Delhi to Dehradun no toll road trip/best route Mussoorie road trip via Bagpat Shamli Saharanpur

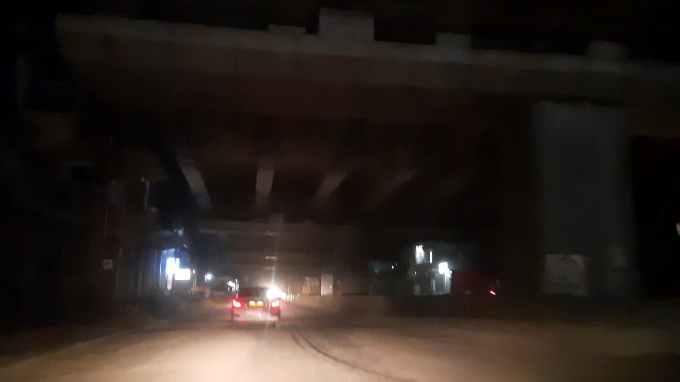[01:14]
तो जैसा कि आप लोग देख पा रहे हैं ये ऊपर एक पुल दिख रहा है, ये दिल्ली देहरादून एक्सप्रेसवे है जो कि बस दिसंबर तक में रेडी होने वाला है। देखिए इसका सारा काम अप्रॉक्सीमेटली हो चुका है,
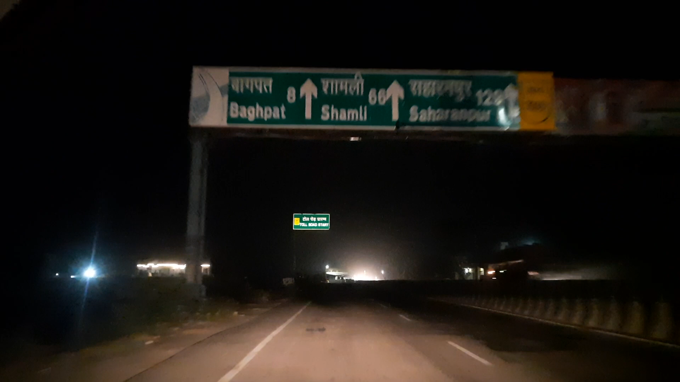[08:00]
टोल रोड प्रारंभ, यहाँ से टोल रोड स्टार्ट हुई है। बस बागपत आने वाला है तो हमारा पहला पड़ाव बहुत जल्दी 8 किलोमीटर में आ जाएगा। देखिए यहाँ पे भी ये हाईवे कंस्ट्रक्शन चल रहा है, अभी अंडर कंस्ट्रक्शन में है। आई थिंक ये आराम से यहाँ पे मैं मोड़ लेती हूँ,
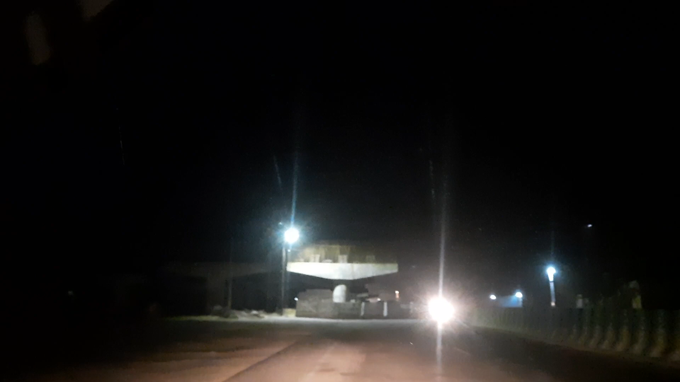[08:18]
एक मिनट, रोड इधर बंद है और ये एक ही हाईवे।
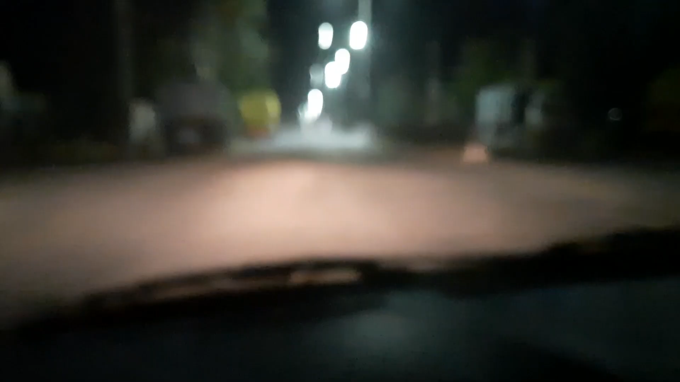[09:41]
लेकिन ये हाईवे देख के लग रहा है कि ट्रक बहुत चलते हैं इस हाईवे पे, ये नॉर्मल गाड़ियों से ज्यादा ट्रक दिख रहे हैं,
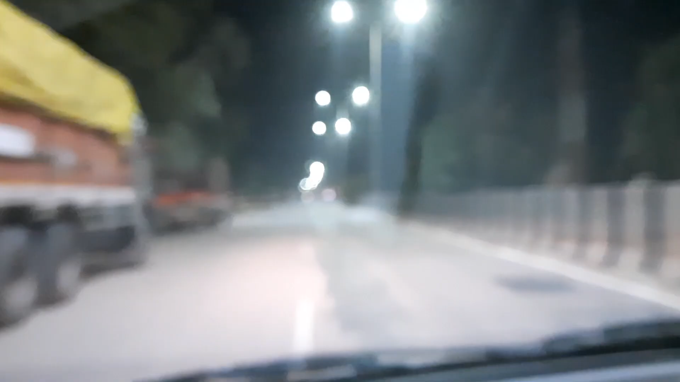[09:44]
हालांकि हर जगह ही रात में ये देखो ऐसे दिख रहे हैं, वो भी बैलगाड़ी।
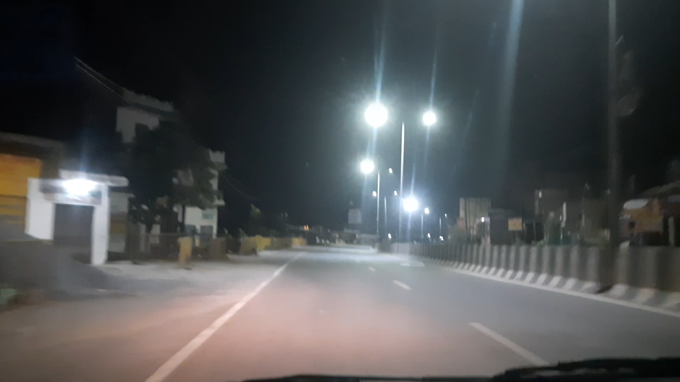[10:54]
कमर्शियल व्हीकल दिख रहा है, हमारे प्राइवेट व्हीकल में अभी कुछ नहीं दिख रहा है मुझे तो।
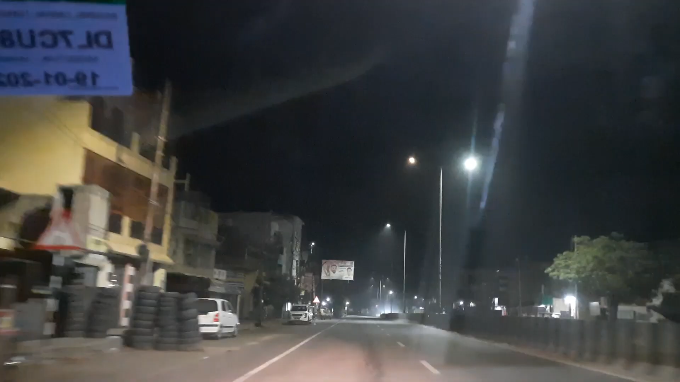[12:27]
सहारनपुर 121 किलोमीटर, बहुत मैंने स्पीड इसकी खींची भी नहीं है,
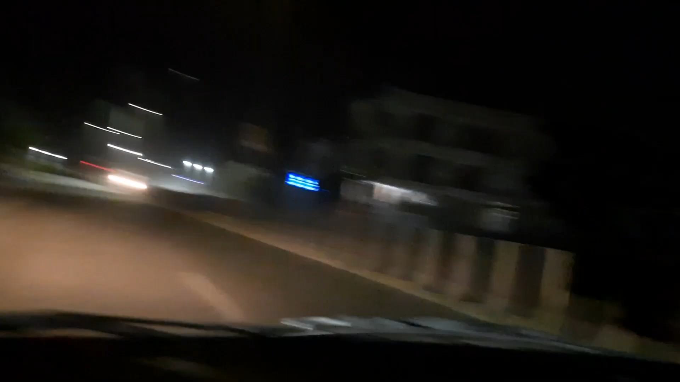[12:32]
60 से 80 के बीच में मैं रही हूँ,
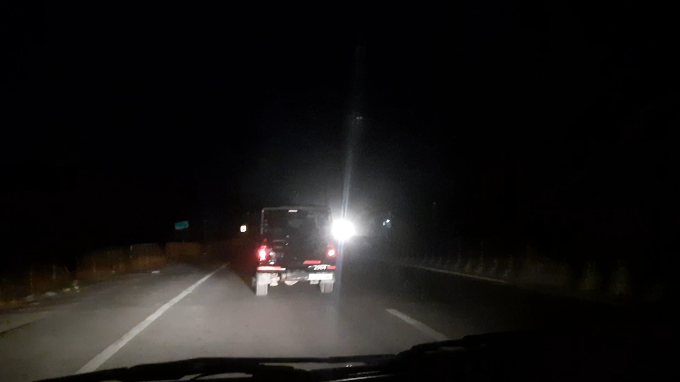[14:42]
ठीक है, हाईवे ऐसा सुनसान भी नहीं है, थोड़ी बहुत गाड़ियां चल रही हैं। आपको यहाँ एक और बोर्ड सीओडी कार्यालय जिला अस्पताल. अच्छा ये यहाँ का ये सब ये इंटरनल यहाँ के लोगों के लिए बोर्ड. हालांकि अभी तक कोई भी टोल नहीं पड़ा, इस बात की बड़ी खुशी है. पैसे एक भी खर्च नहीं है सिवाय सीएनजी के.
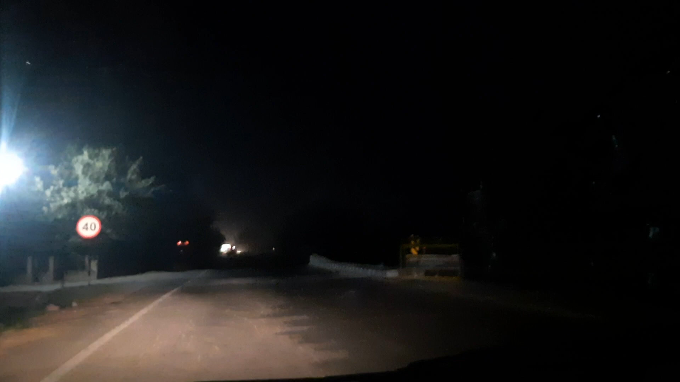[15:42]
अभी भी यहाँ पे 40 की स्पीड लिमिट के बोर्ड दिख रहे हैं हमें, पर मेरी गाड़ी है 70 की स्पीड में. आगे एक ट्रैक्टर है बड़ा खतरनाक खुला हुआ, पता नहीं. निवाड़ा ये एक जगह है. निवाड़ा यस. ये छोटे छोटे गांव और कस्बे पड़ेंगे इधर. और एक और बोर्ड आ गया ऊपर NHAI का,
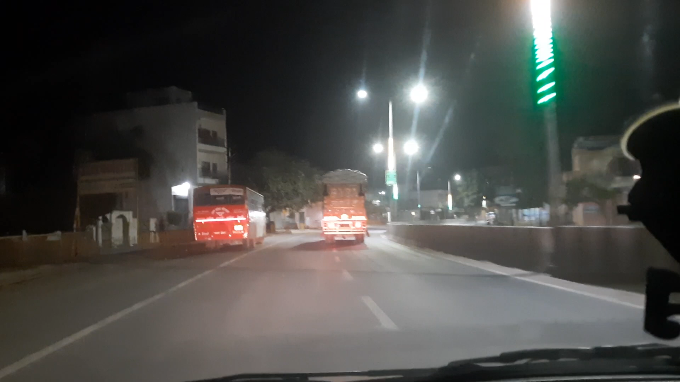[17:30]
अभी तो यहाँ पे लाइट दिख रही है क्योंकि सिटी है. कैमरे भी हैं, अगर आपने बहुत ज्यादा स्पीड मारी ना तो चालान भी कटवाओगे.
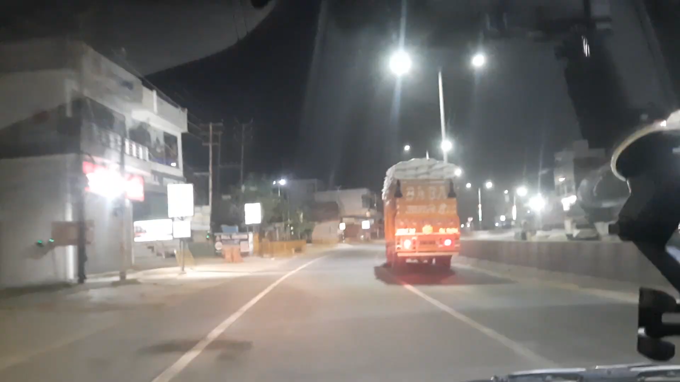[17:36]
हाँ इस पे ज्यादा तेज हम स्पीड बना भी नहीं सकते.
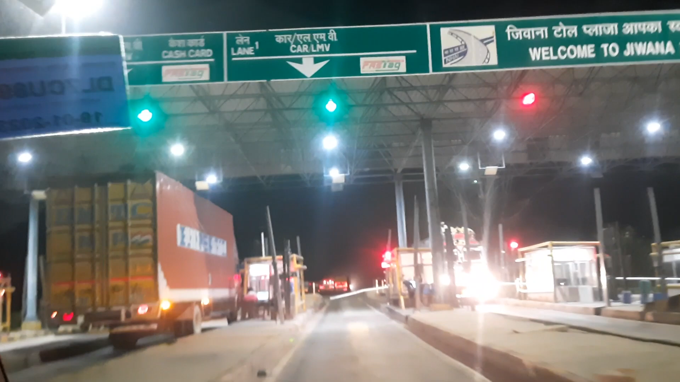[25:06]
अब हम इस टोल प्लाजा में घुस चुके हैं,
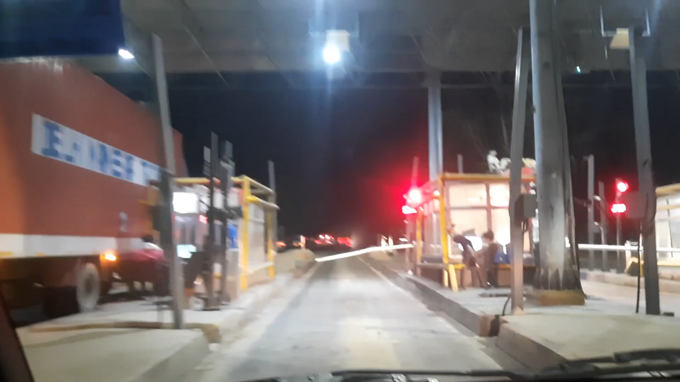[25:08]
सबसे पहले तो हम अपना टोल कटवा लेते हैं, देखते हैं क्या है भाई यहाँ पे टोल का सिस्टम।
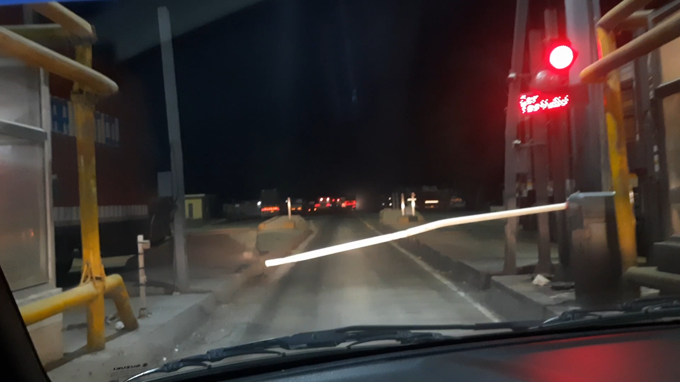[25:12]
खुल गया। ओके, तो हमारा टोल कट चुका है, कितना कटा मुझे पता नहीं, मैसेज आएगा तो इसमें मैं मेंशन कर दूंगा।
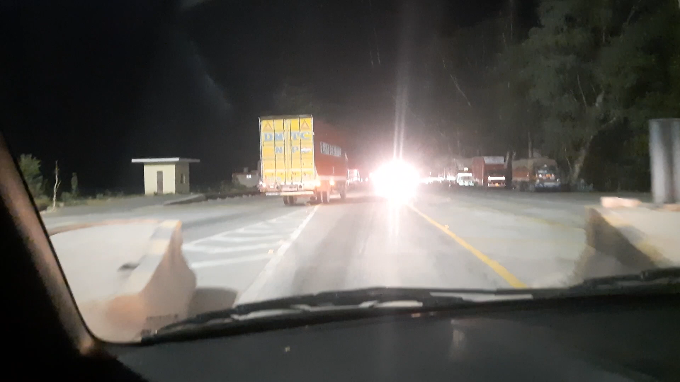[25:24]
हाँ चलो भाई, ये हो गया हमारा शुभारंभ, पहला टोल।
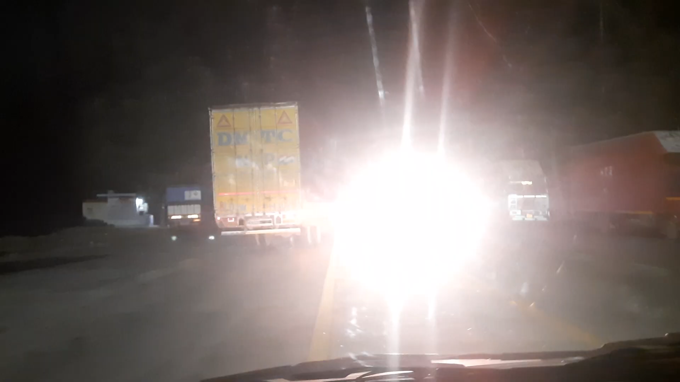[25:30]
वैसे अब जो हाईवे बन रहे हैं या एक्सप्रेस वे बन रहे हैं, 90 रुपीज़ का मैसेज आया है। 90 रुपीज़ का टोल था ये, आई थिंक यही एक है भी क्या, शायद एक ही टोल है या एक आध और पड़े। टोल लेने के बाद रोड हमेशा खराब क्यों हो जाती है थोड़ी देर? टोल ले लिया बस, अब आप समझो।